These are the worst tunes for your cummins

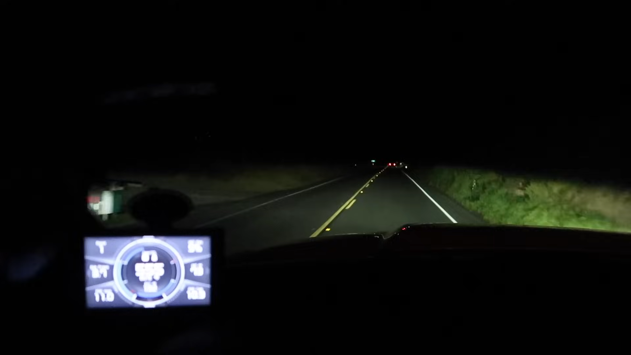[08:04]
i'm sorry car i gotta do it for the subscribers bam oh my look at this thing guys look at that before after bam this light bar is insanely bright wow all right well i'm probably pissing off that car so i don't want to piss them off but look at that that's insane guys look at that that just
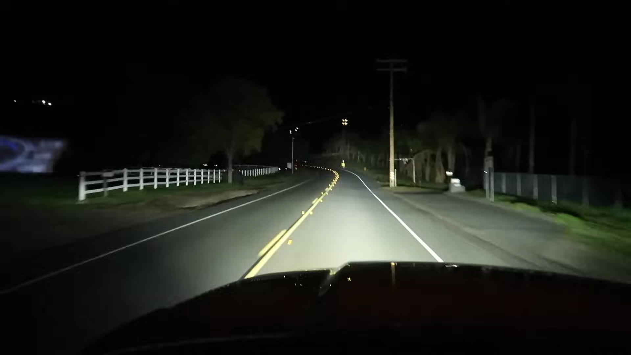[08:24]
lights up everything this is insane and this is only a 20 inch that's crazy well